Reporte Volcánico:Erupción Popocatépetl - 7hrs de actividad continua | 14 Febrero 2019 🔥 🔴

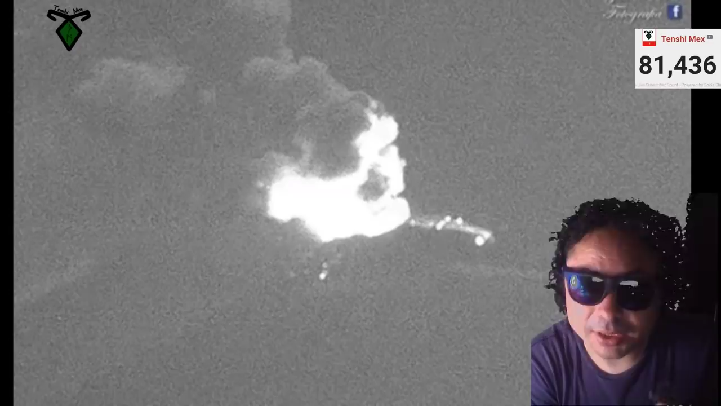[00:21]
incandescentes que salen del cráter del volcán aquí lo estamos viendo en tiempo real lo estamos muy bien vamos a ir más atrás esto comenzó hace una hora a las 9
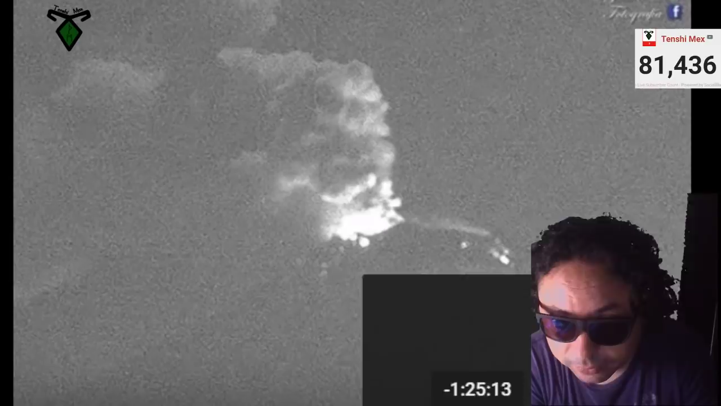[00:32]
de la noche aproximadamente aquí está justamente vamos a ubicar en el momento de la explosión de hecho tiene un poco más que la actividad se
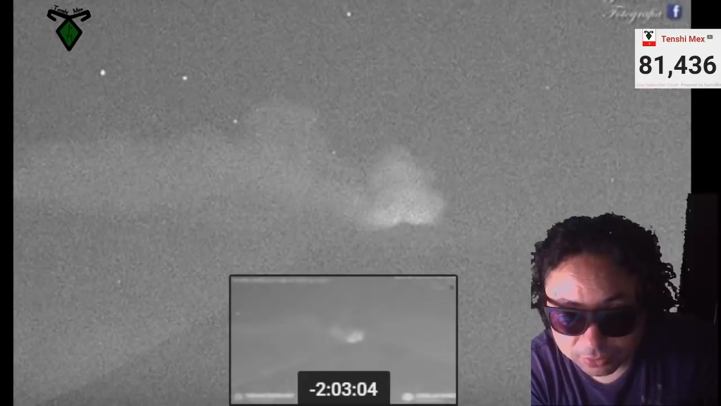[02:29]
como estamos viendo a partir de las nueve de la noche fue cuando la explosión se originó lanzando material incandescente estoy adelantando el tiempo para que se vea
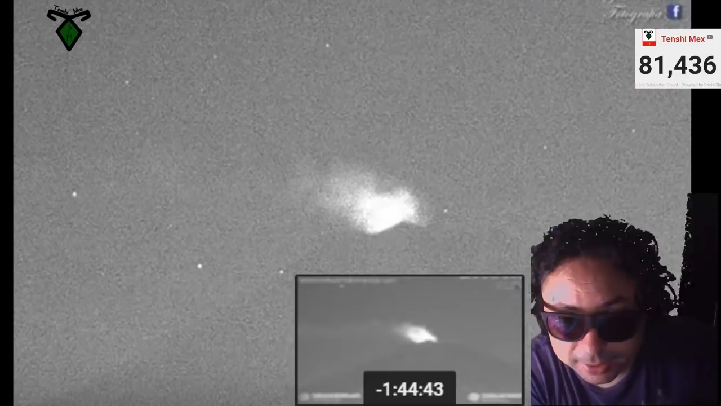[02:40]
todo cómo fue evolucionando durante dos horas y media aquí está la incandescencia esto es incandescencia hasta
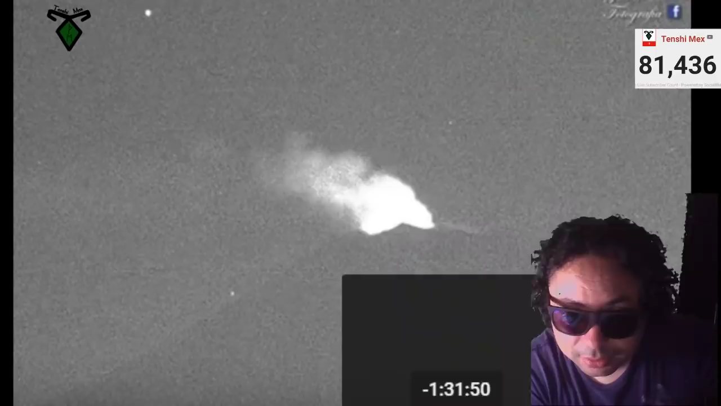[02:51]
que llegó el momento de la explosión vamos a ver un poco más adelante
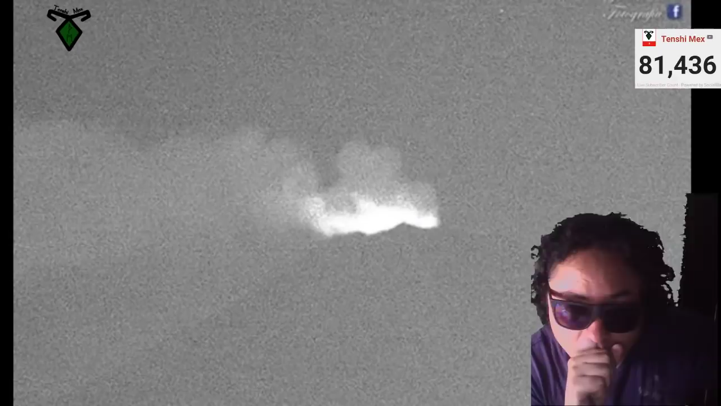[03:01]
justo en el momento en que el material incandescente sale del cráter del volcán
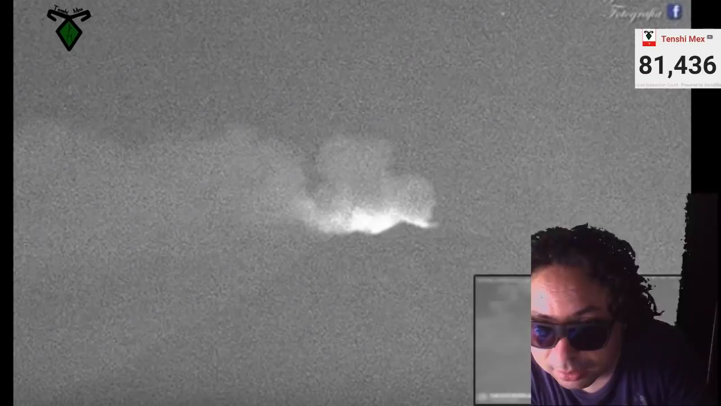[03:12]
justamente aquí aquí estamos viendo el material incandescente fragmentos balísticos roca fundida lava del volcán popocatépetl de nuevo es muy similar a
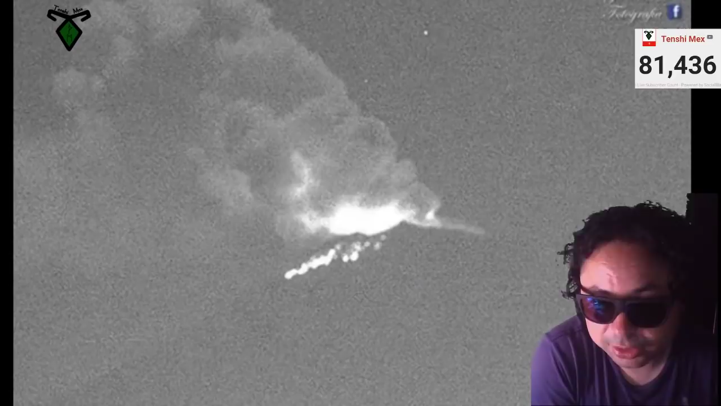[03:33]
es generado también por el domo si el domo se llena está cubierto de repente llega a estallar esta fue una explosión esto fue material incandescente que a las nueve de la noche empezó esta actividad explosiva y eructiva del volcán continuó varios minutos más aquí lo estamos viendo después de que bajo el material incandescente
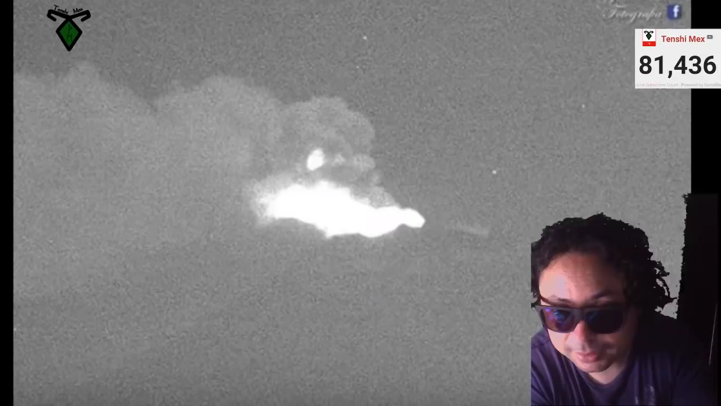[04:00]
del cráter del volcán de nuevo hubo otra explosión hace apenas unos minutos en el cual el volcán de nuevo se observa esto que es una explosión aquí está el material incandescente saliendo del cráter del volcán no ha bajado a más de la mitad de explosión en las rocas volcánicas no han alcanzado más de 500 metros de distancia sin embargo aún así es peligroso en la actividad
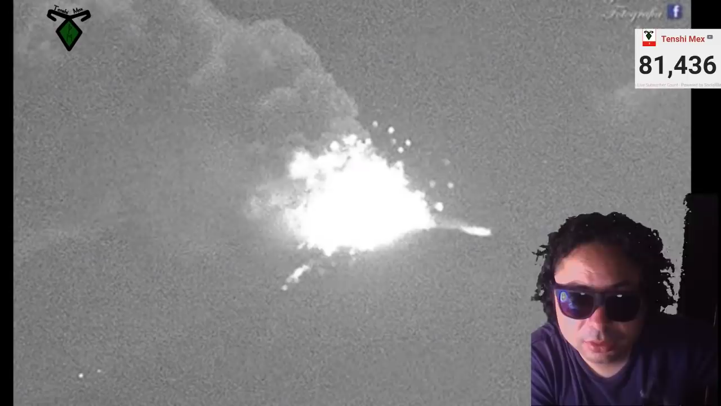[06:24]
arrojando material incandescente un poco más de 500 metros de distancia del cráter que lo estamos viendo en la parte de abajo estamos observando como ya bajo más de la mitad del volcán y
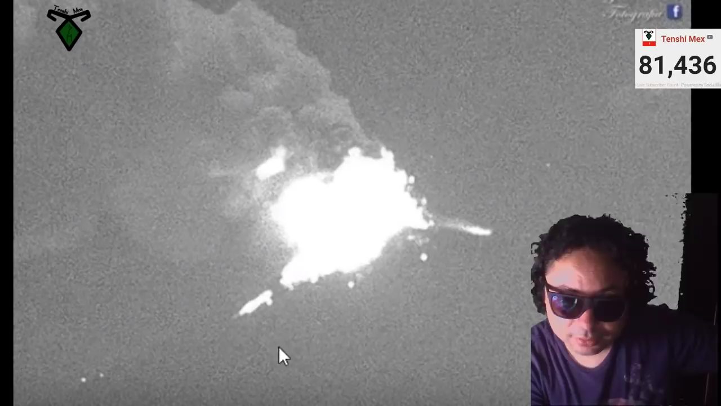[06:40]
sigue saliendo lava material incandescente fragmentos balísticos junto con la exhalación cenizas que se dirigen de nuevo repito hacia puebla estado de méxico y morelos son lugares con riesgo de las cenizas no de la lava no del material o los fragmentos que son arrojados del cráter porque a pesar de la actividad que estamos viendo no
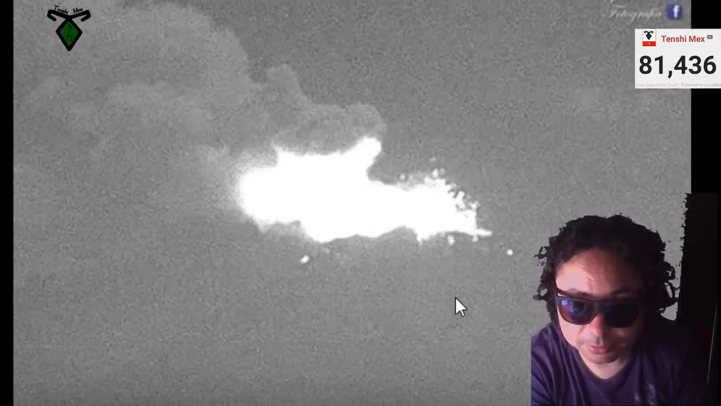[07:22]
volcán nueva actividad en el volcán popocatépetl con fragmentos vamos a ver exactamente en este momento no ha parado continúa saliendo sin parar desde hace media hora también hay que observar esto porque en un momento si llegara a ver con mayor fuerza una explosión y arroja lava ya cambiaría no a la fase 3 sino la fase 1 rojo o fase 2 rojo que es la máxima
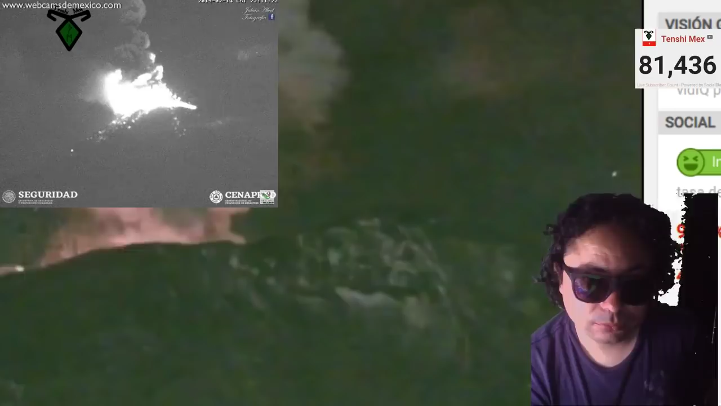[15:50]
Lo daremos a conocer Aquí en el canal De hecho Live Camp Popocatépetl Ha hecho un acercamiento
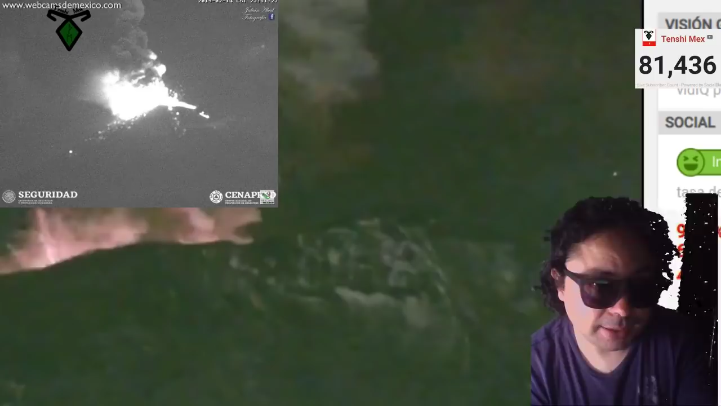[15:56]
Ha hecho un acercamiento Podemos ver el cráter